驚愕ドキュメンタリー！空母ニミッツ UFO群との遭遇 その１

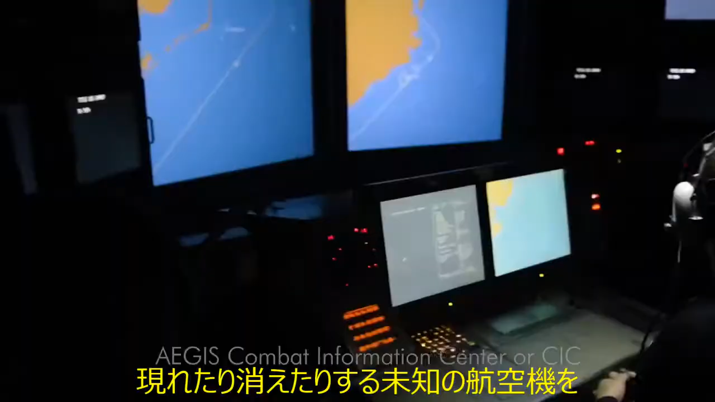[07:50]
from her sophisticated Aegis radar screens.
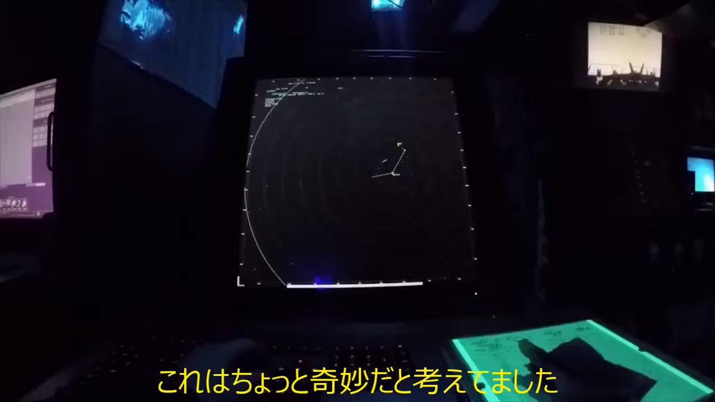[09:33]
I mean, what? I don't know anything that flies like that.
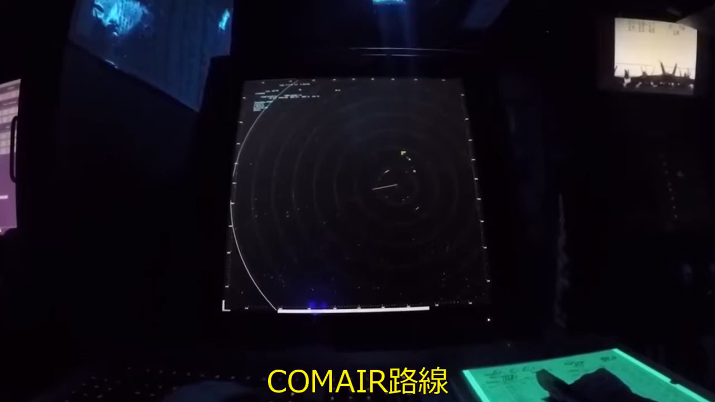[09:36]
They weren't on the Com Air routes, the commercial airline routes.
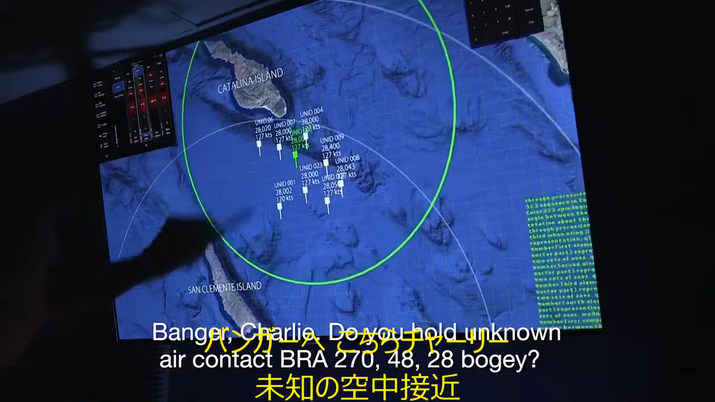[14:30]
Banger, Charlie, do you hold unknown air contact, Bra 270-48, 28,000 feet, bogey?
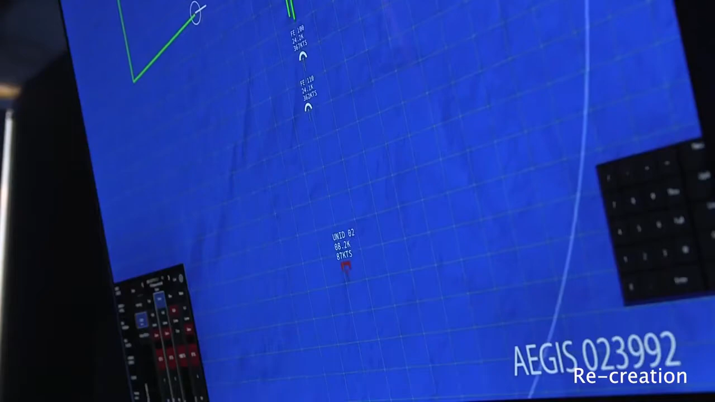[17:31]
As Fast Eagle approaches the target, they see nothing unusual.